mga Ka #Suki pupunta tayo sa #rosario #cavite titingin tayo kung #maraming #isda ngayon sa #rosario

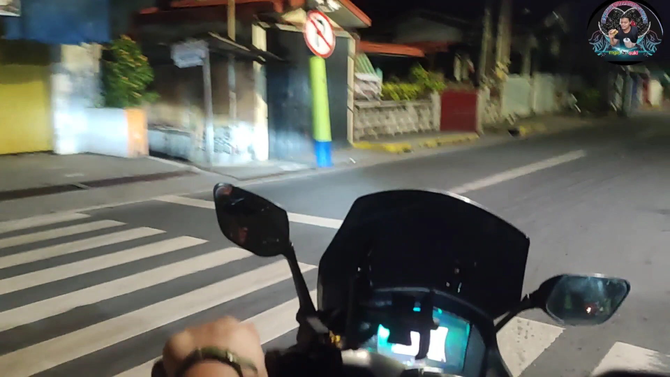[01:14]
Mga kasuke, pasensya na pala kayo sa boses ko dahil medyo usap pala kayo ng ubo at sipon. Isa tayo sa natamaan, mga kasuket. Ang ganda magbiyahe, mga kasuket. Pag ganitong oras, oh, napaka luwag. Walang masyadong traffic, mga kasuket.
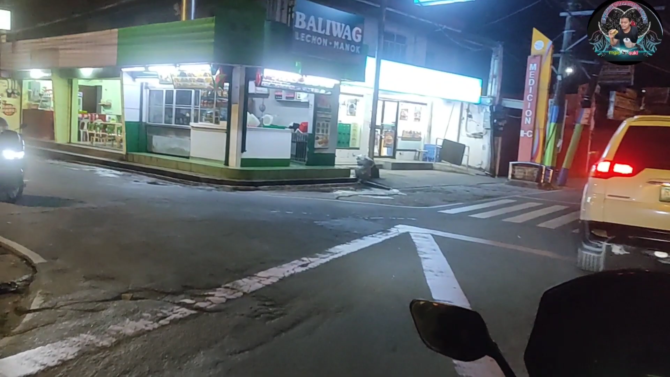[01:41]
Andito na tayo, mga kasuket, sa may Medisyon, Baliwag. Ayun, malapit na tayo sa may Gahap, mga kasuke. Napakabilis ng biyahe natin.
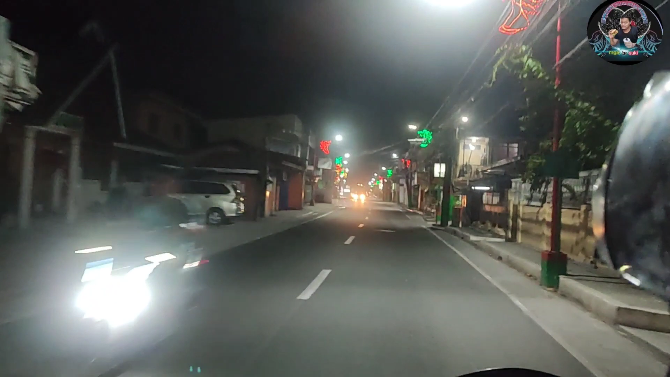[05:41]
Mga kasuki, napakaganda ng mga ilaw dito sa simbahan ng
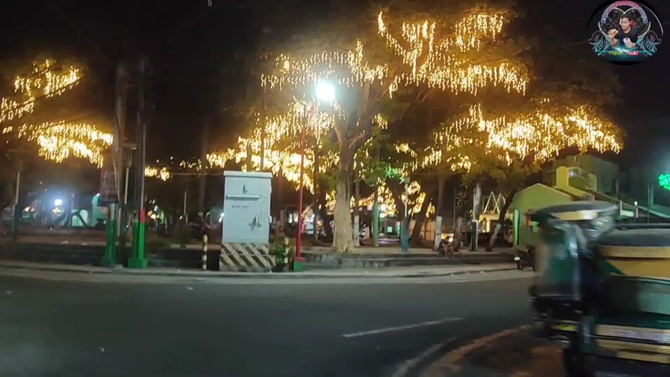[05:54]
Rosario Cavite, mga kasuki, oh. Napakaliwanag.